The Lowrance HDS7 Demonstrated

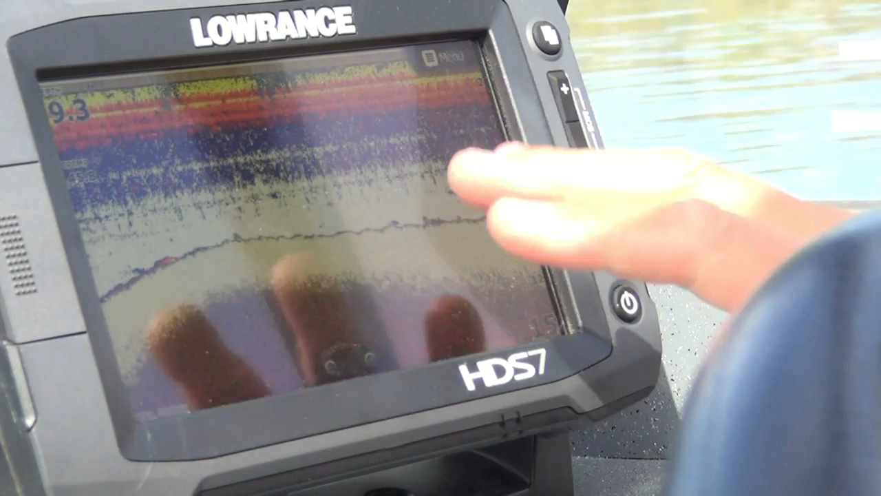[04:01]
I can pop back and change my color line and the view of it, but that's how easy it is. And a lot of people, they're happy with the normal sonar unit, and if you're going to leave it on that way, you can just grab the screen and slide it off, and bam, you've gone to a full picture on there and don't have to look at that menu.
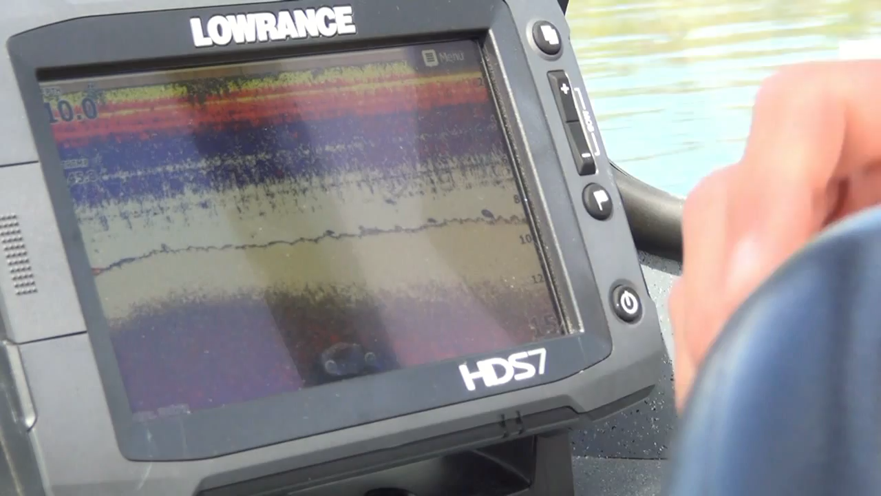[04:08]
Now if you decide you want to go back to that menu, just tap on again and it pops up on you. It's that simple.
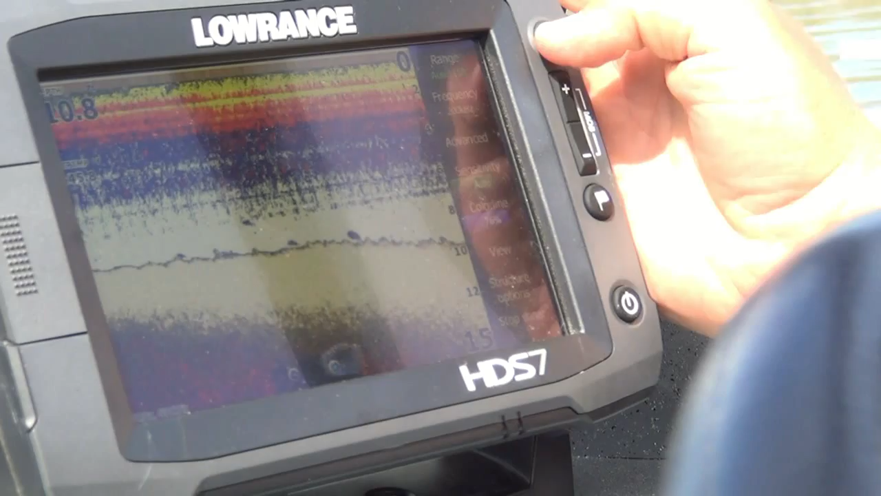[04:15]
Now let's go back to the main page. One of the things I use a lot is the GPS aspect of these units. I can just click on my chart plotter right there,
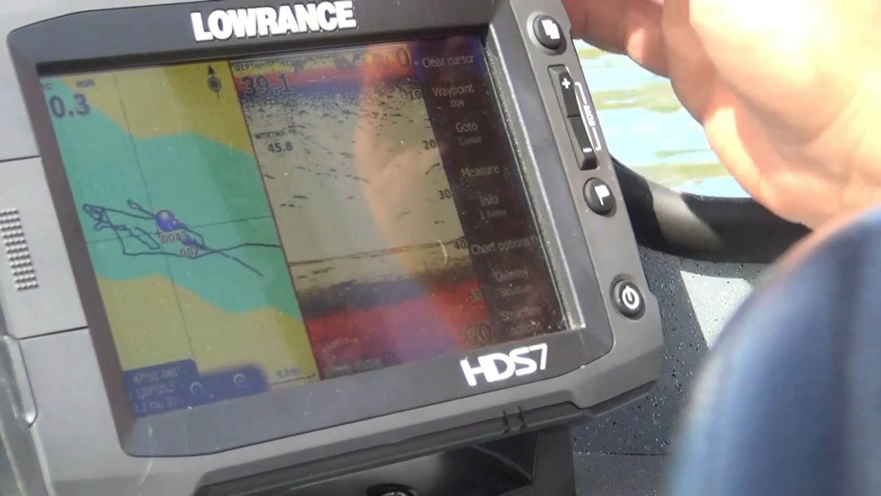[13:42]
We have several other options on here.
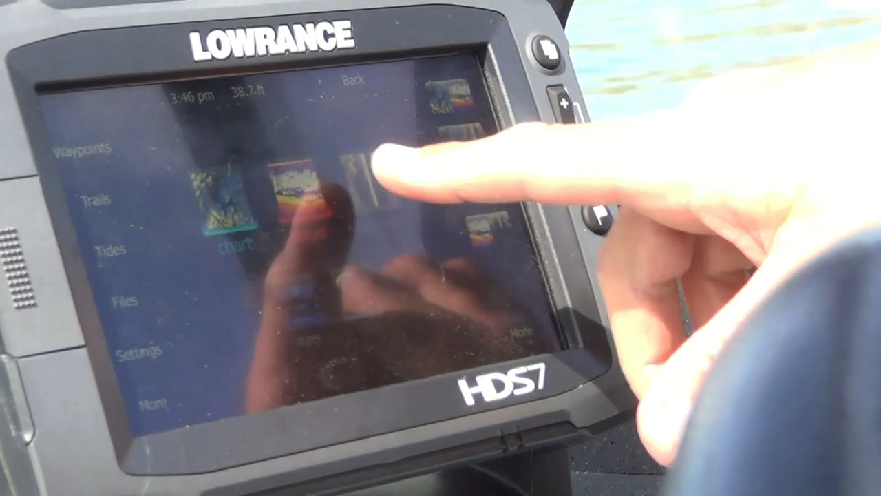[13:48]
We have structure scan, which I haven't gone into yet, but that is looking like a down imaging of the bottom or side imaging, and currently, I'm bringing up the down imaging view, what it looks like on the Columbia here, and now we are sitting in about 40 feet of water, and we can really zoom in on that if we want, or we can back out and look at a much broader picture.
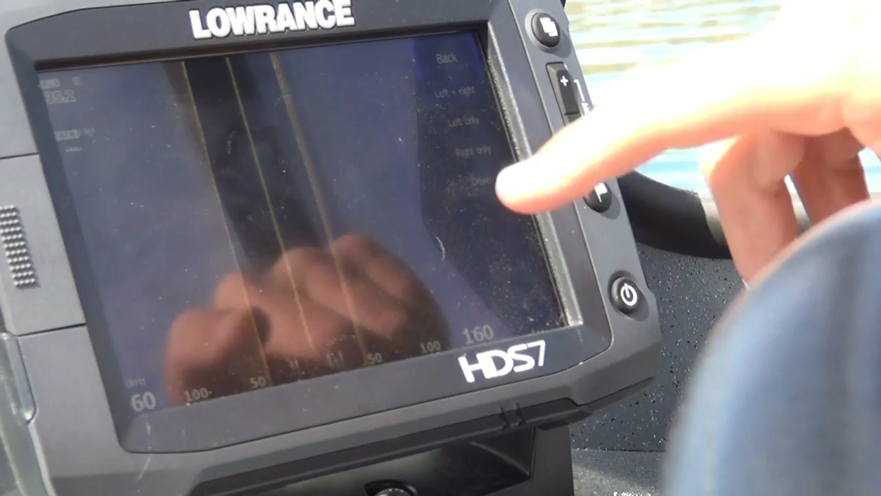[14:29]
We also have, we can look at things out to the left side of the boat, or we can look at things out to the right side of the boat. This really gives you the opportunity of seeing trees and rock piles that are out to the side of your boat. Now, to give you an idea of how far we're looking, in 30 feet of water, it will look approximately 75 feet out to each side of the boat. So in 30 feet of water, we are looking at about a 150-foot path going down the lake, which is really nice if you're trying to find an isolated rock pile, because in 30 feet of water, if you have a normal,
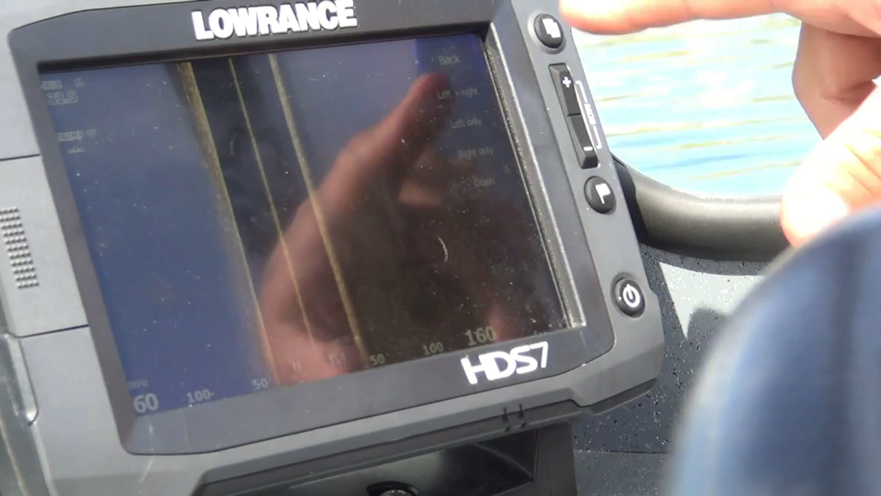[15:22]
So by having side imaging on there, it really gives you the ability to look at a much broader area to find what you're looking for, whether it be rocks or trees or any other type of structure down there. I'm going to go back to this main menu and show you what I think is a fantastic feature of the new Lowrance touchscreen.
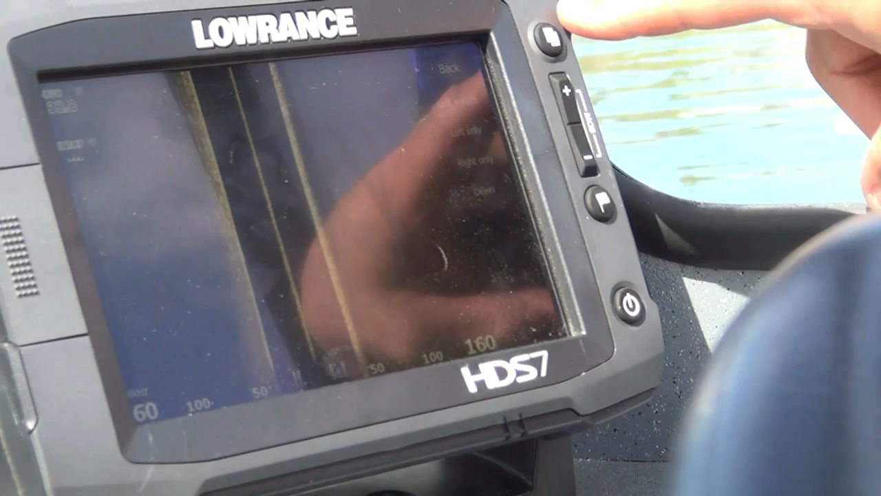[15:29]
And that is, over here you have all these preset windows of how you want to look at your screen, whether you want side imaging up here, down imaging, or your sonar.
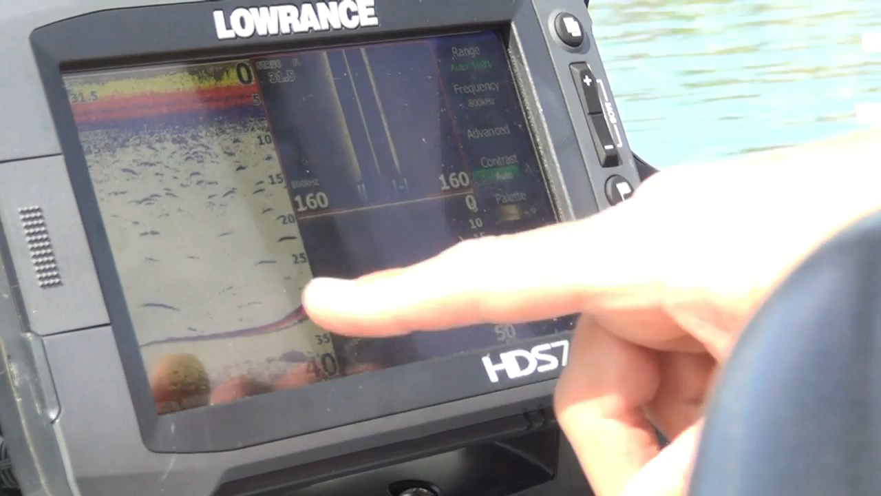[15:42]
If I go back there, I can come over here, and what we have is a couple blank screens.
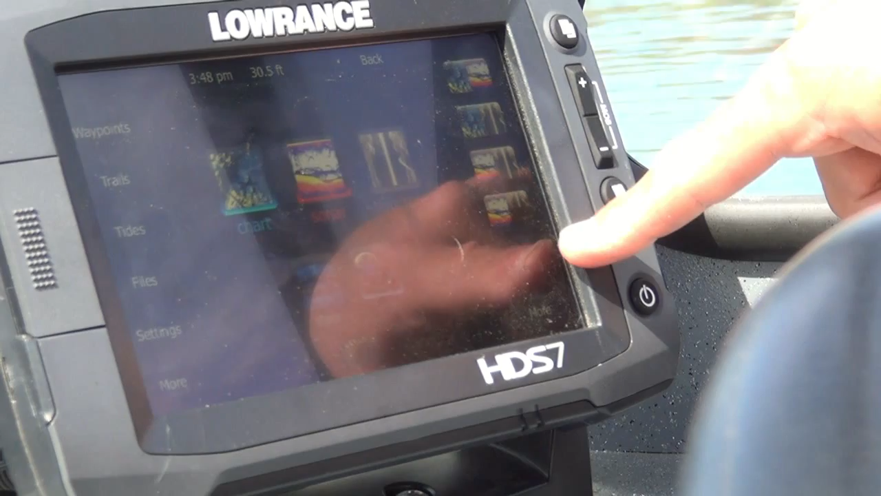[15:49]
And so I can tap on that, and now what I can do is make my own screen.
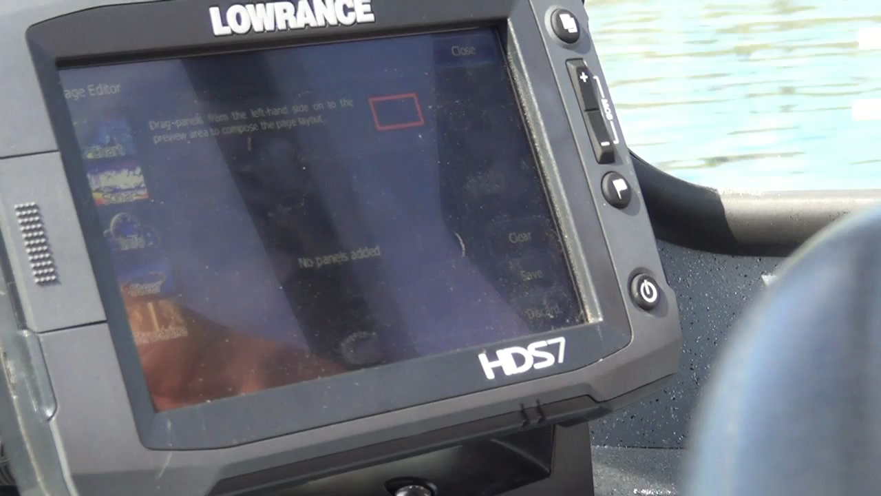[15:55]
Let's say I want to look at the fish finder, the sonar, I put that in right there.
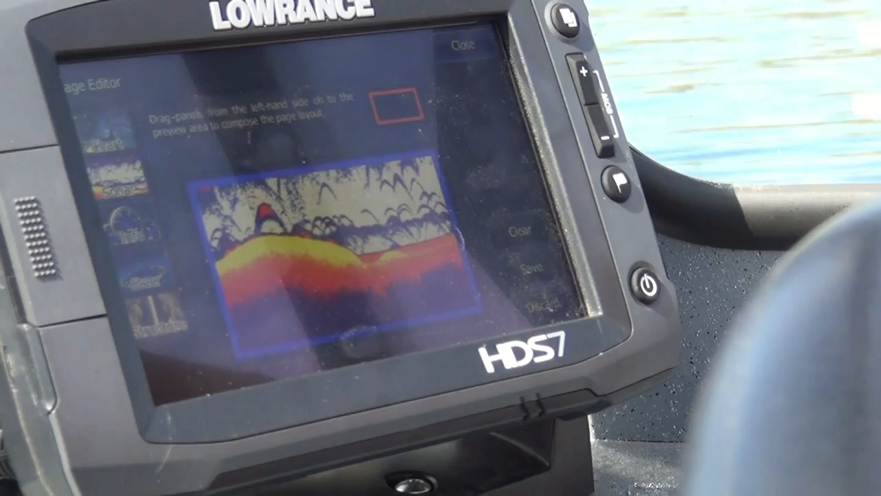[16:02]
And I also want to look at structure scan.
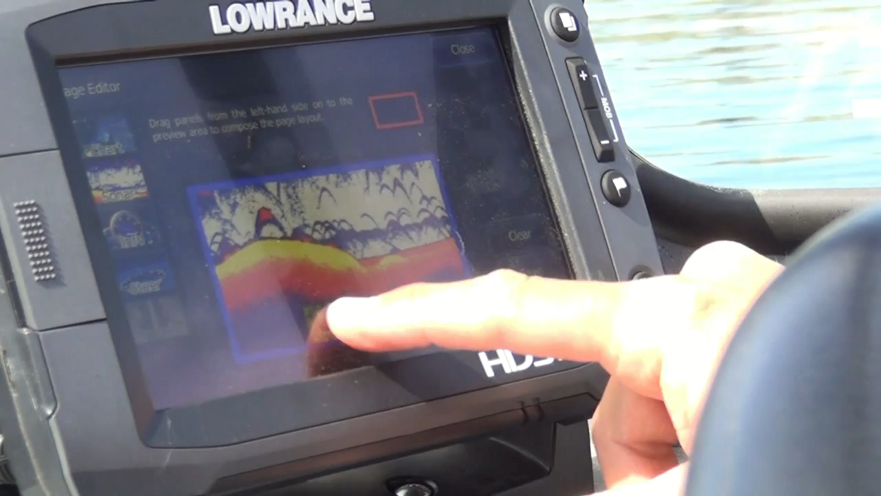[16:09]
I can grab that, put it over here with my finger, and it's going to go off to the side. Um, actually I think I want sonar on top of that, so I can come up here, and I can change that.
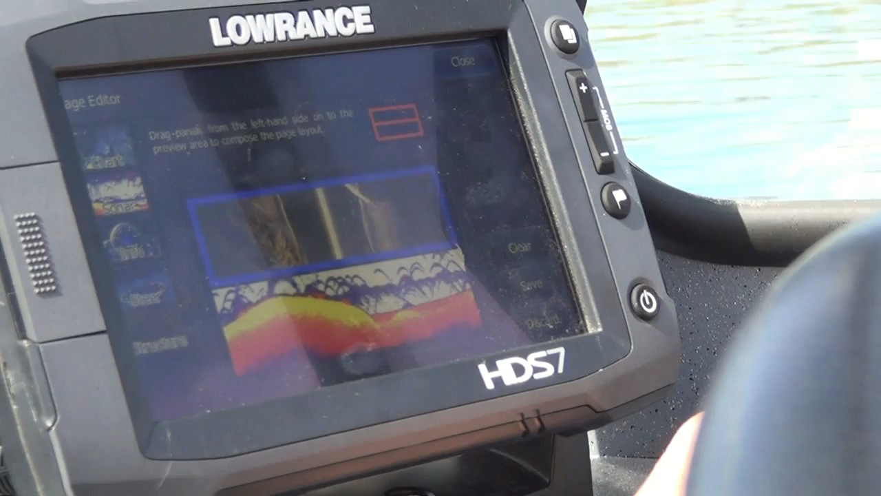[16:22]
And now I'm going to put my chart plotter on there. So I grab that, I move it,
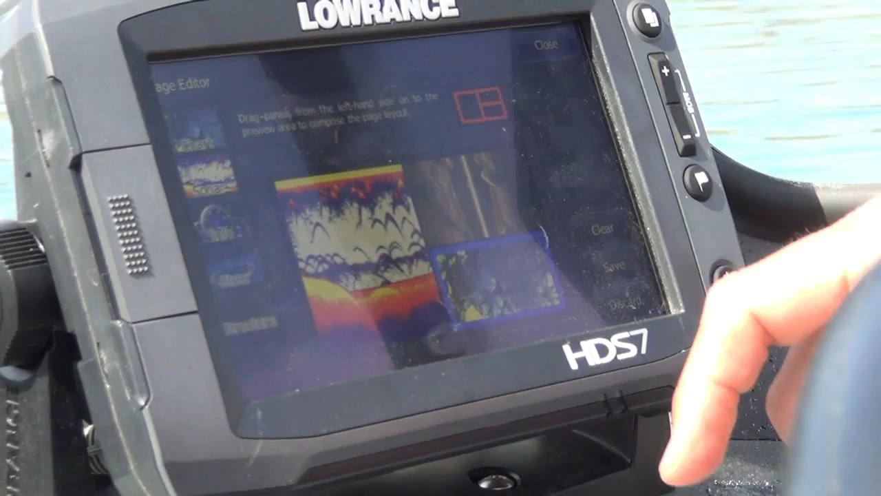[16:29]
and it ended up in the wrong spot, but I'm going to put that over there and get it the way I want. Now I can either save this, or I can clear it out, but what I'm going to do is I'm going to save it. Boom. And now that configuration is permanently in my menu here.